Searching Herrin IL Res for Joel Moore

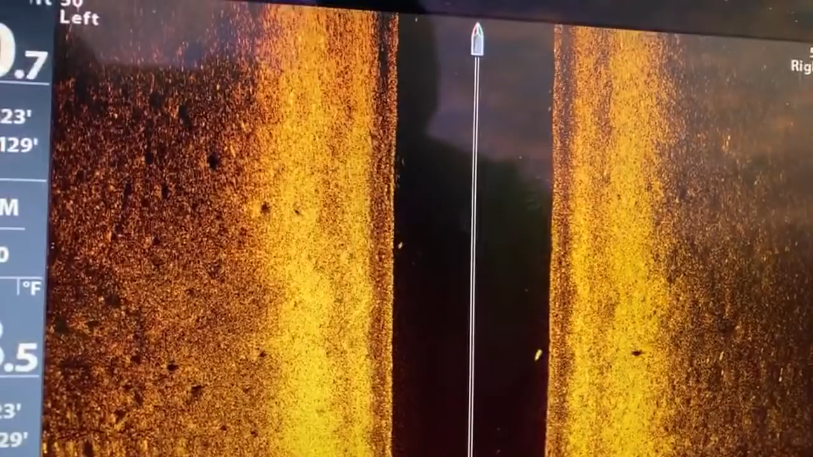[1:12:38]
I'm just glad I have a really good signal and I can bring this content to you. You guys got an advantage. So once it starts getting dark, you guys can actually see. I can't.
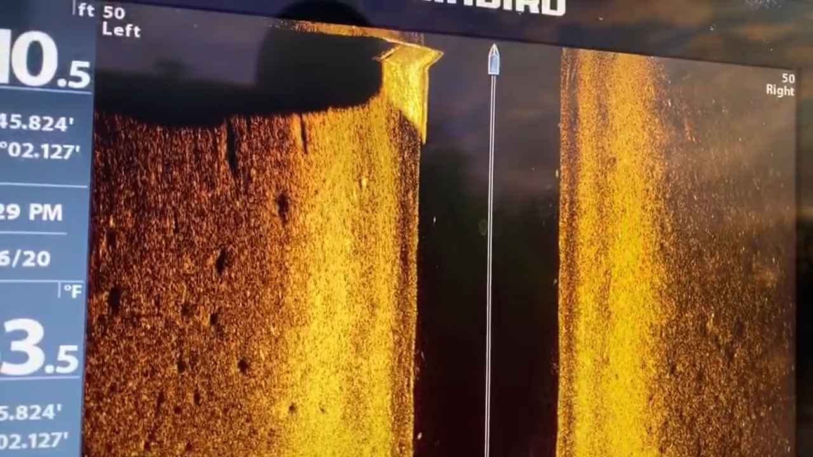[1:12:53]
So what we're coming up to is a retaining wall. See that retaining wall?
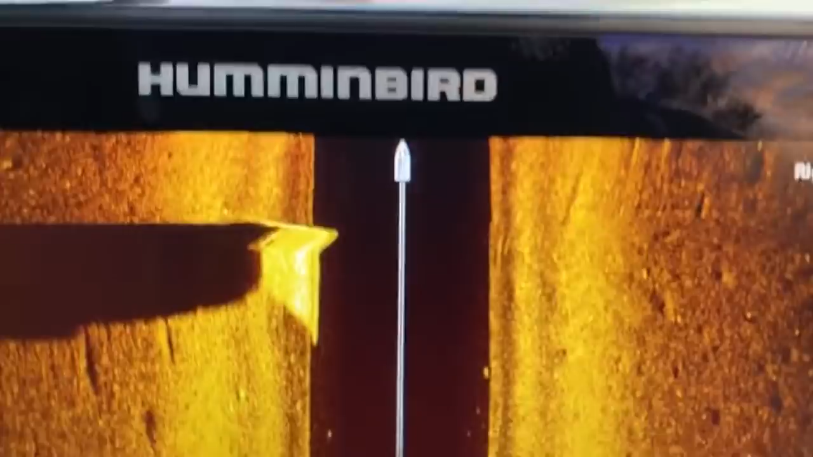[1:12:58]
So that's what you'll see. Rode my Sportster.
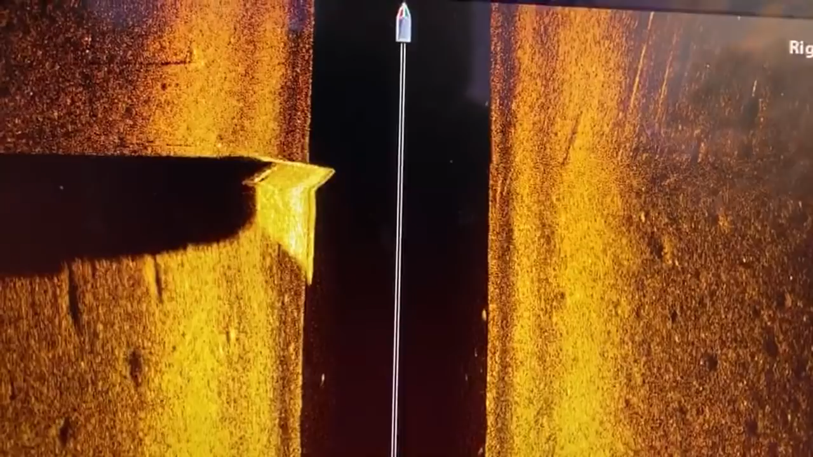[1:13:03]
You're never gonna get that. Oh, I'm never gonna live that down, right? Rode my HD Sportster today in Missouri. That was cold but enjoyable. I guarantee it was enjoyable.
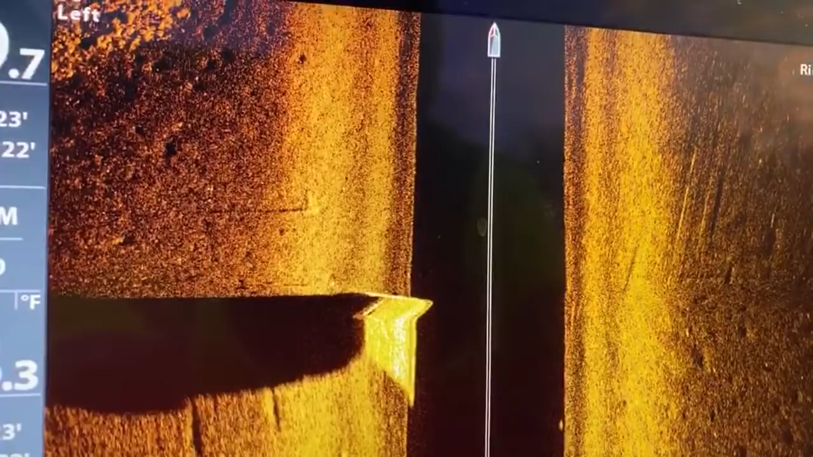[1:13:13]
So you guys are gonna see a rocky bottom coming up. That is whenever they fill this concrete up, and you see the little jags
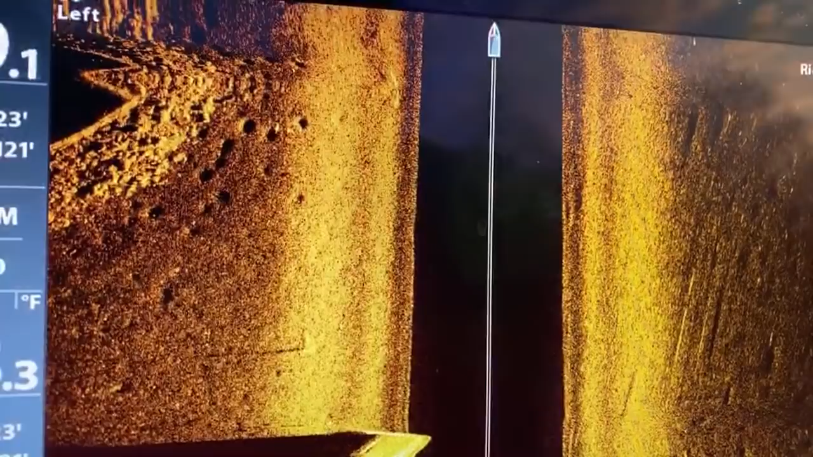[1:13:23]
that kept the concrete from spilling out, and it made them let them put
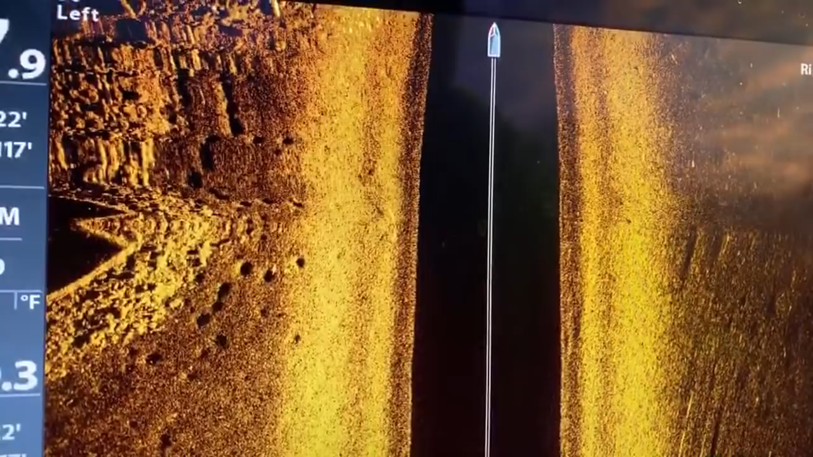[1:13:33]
that in there so the forms wouldn't fall away. Only paid $1,500 for the Sportster. Nice, Billy. It's okay to get yourself warmed up. Just saying. No, I'm good. Your screen looks extra clean today. It's because of you, Stephanie.
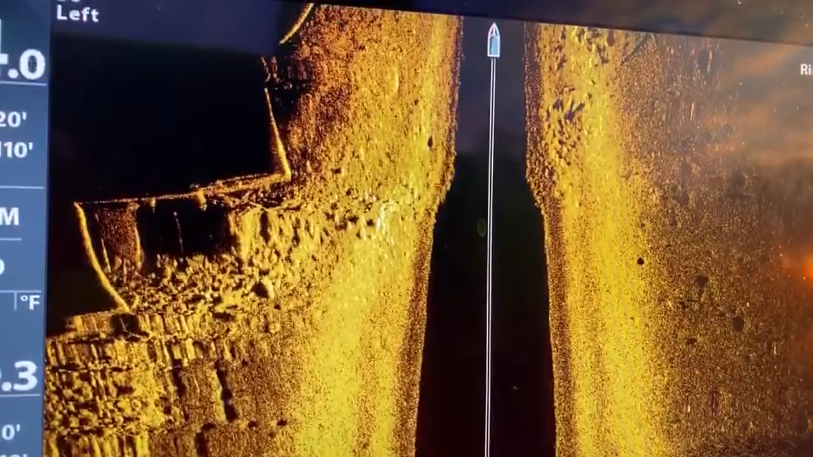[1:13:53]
It's solely because of you that these people are able. Good night. Look at all those fishies. There's fish right there, too.
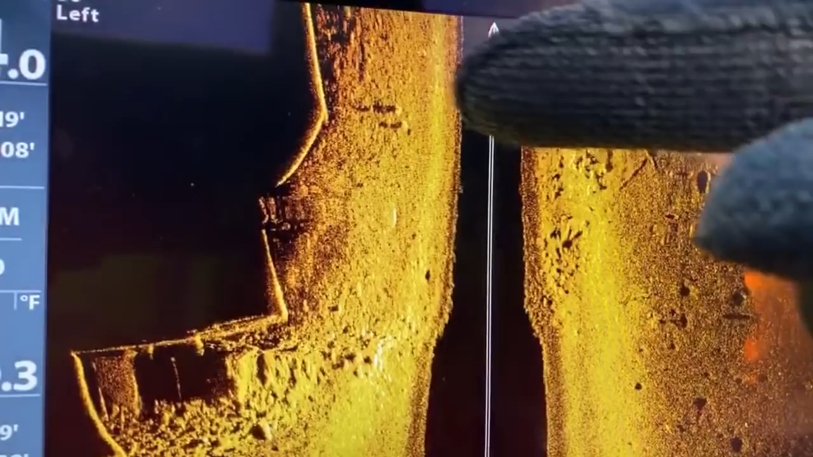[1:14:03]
And those are actually a little bit bigger because they're casting a bigger shadow. I love this screen. And speaking of that, I actually need to see a few spots.
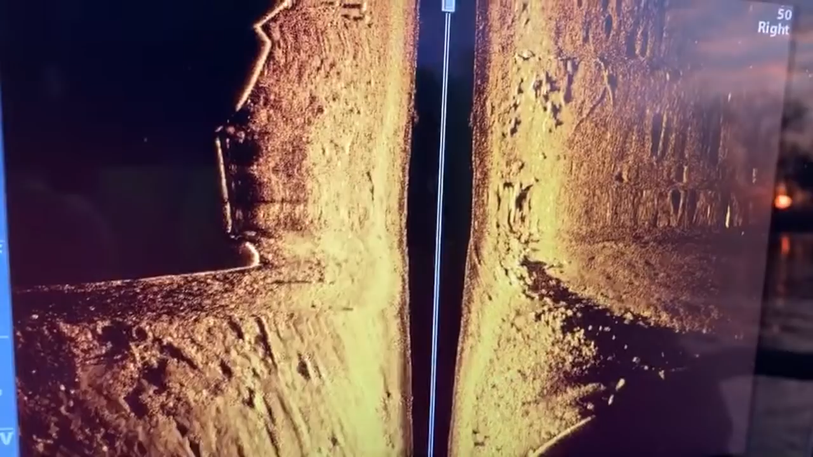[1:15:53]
Well, she's not there anymore, but there's the house.
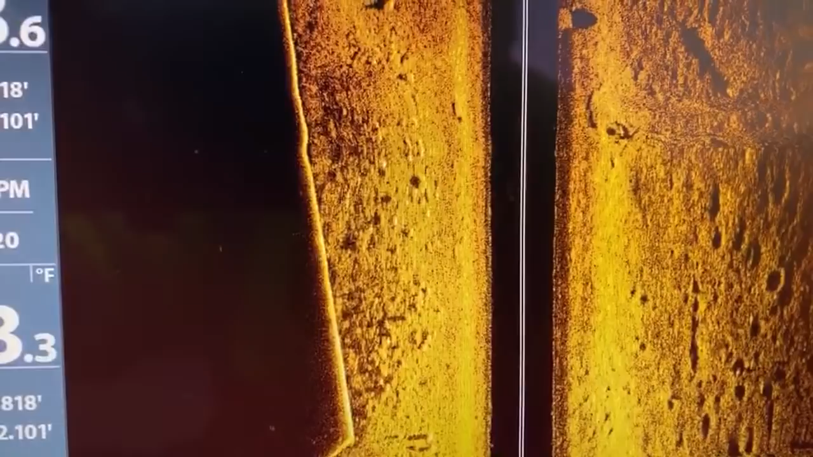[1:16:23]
That's just a little rock or something. There's a tire. That's a little.
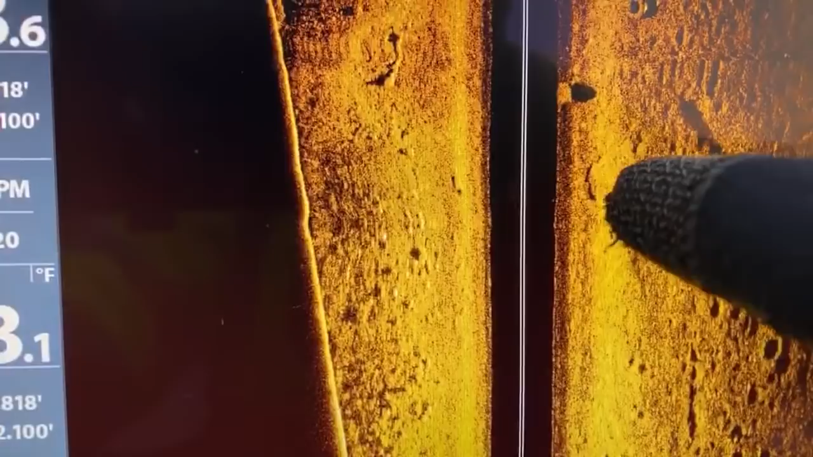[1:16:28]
But
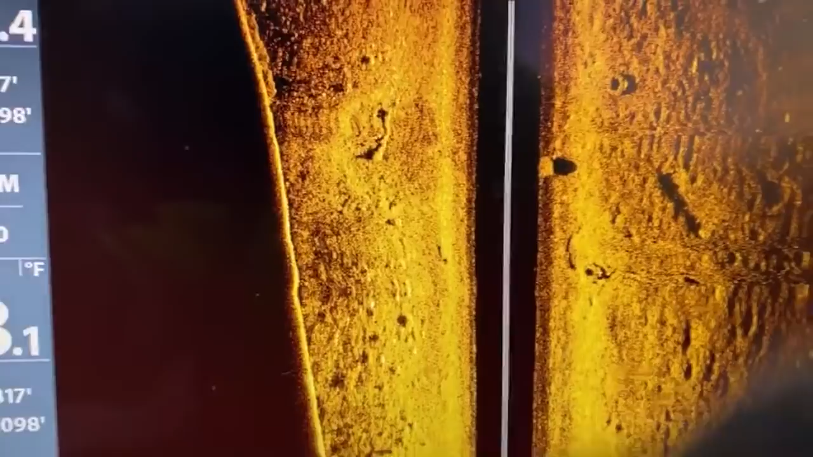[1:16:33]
she's actually putting her Christmas tree up. Ooh, what is that?
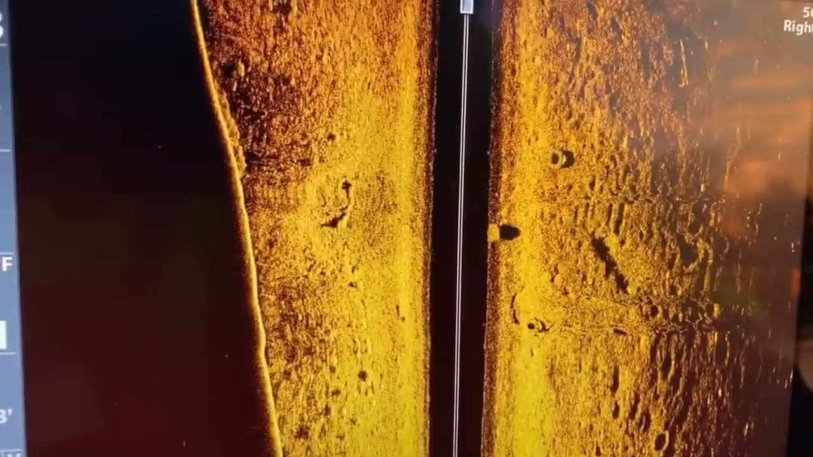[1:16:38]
What is that, guys? I'm thinking it's just a shadow, but that looks interesting. You see that? All right, we're gonna go back over that for sure.